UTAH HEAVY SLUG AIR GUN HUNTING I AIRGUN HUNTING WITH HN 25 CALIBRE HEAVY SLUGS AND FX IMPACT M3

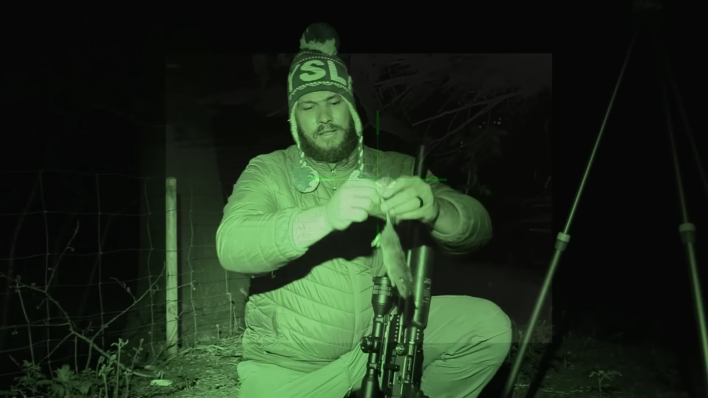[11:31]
This size rat is pretty much the size rats that I shoot back home, but the farmer told me to bring some, you know, biggish slugs tonight. 80% of all the rats that we shoot here tonight is that size,
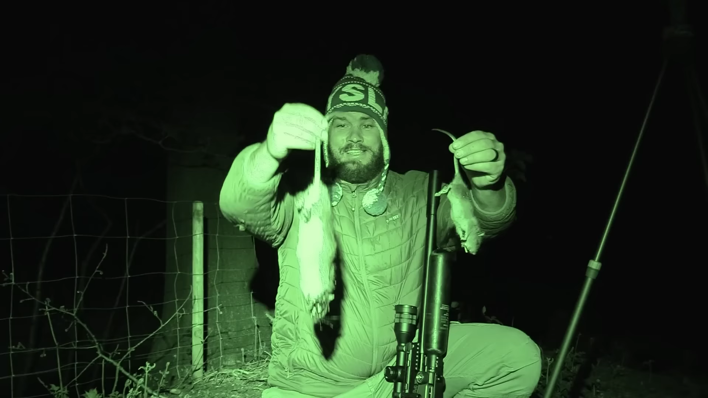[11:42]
and that is a big, big difference. I will say that this rat must be the biggest rat I've shot so far, and I fully understand why the farmer told me to bring some slugs. Look at that. That is what you call a ratzilla.
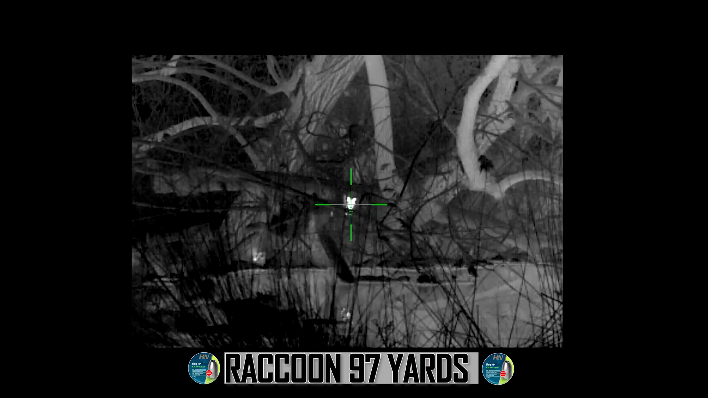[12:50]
I can tell you guys, this was a struggle to get this raccoon from the bottom of the river here, but I got it, very happy with it.
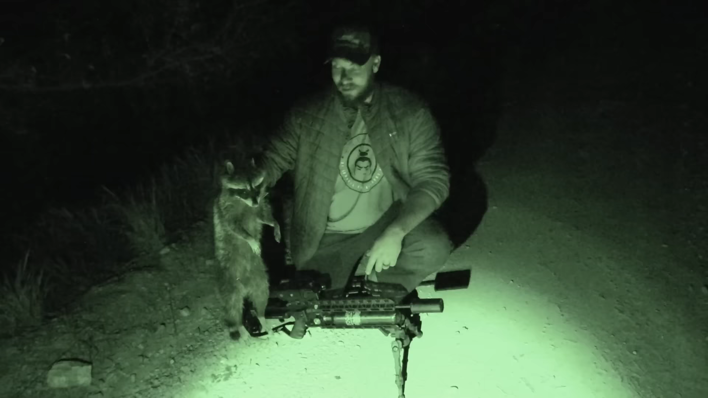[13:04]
And the gun and the 25 grain H&N slugs, perfect job. So we can carry on. We saw some more up the river, and let's see what we can do.